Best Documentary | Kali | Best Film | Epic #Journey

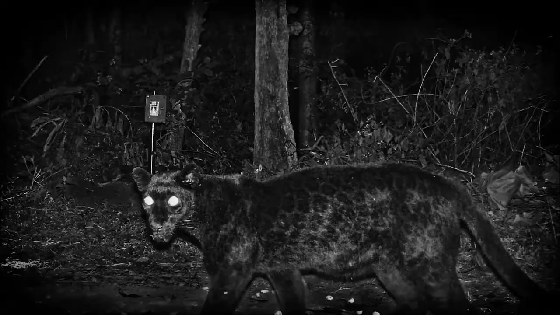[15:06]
The camera traps, though, reveal their relative abundance in the area.
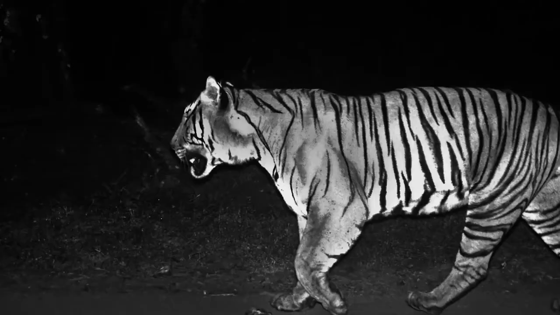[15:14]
Tigers, leopards, and other small cats also pose for these cameras,